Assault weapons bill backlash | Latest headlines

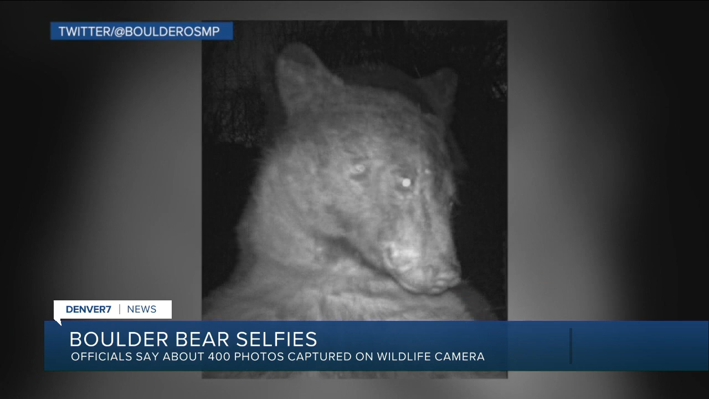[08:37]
We don't even know why he's out there, but Boulder Open Space and Mountain Parks tweeted out these photos, and they said this bear discovered a wildlife camera and struck a pose.
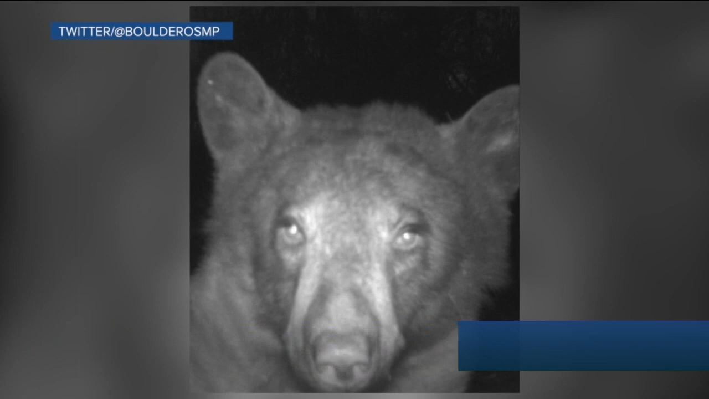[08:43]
Looks like he's ready for the runway. Yeah, or a mug shot. I don't know. Officials say out of the 580 photos that they've taken on this camera, 400 were bear selfies. That's true. He's probably been stealing a lot of food lately.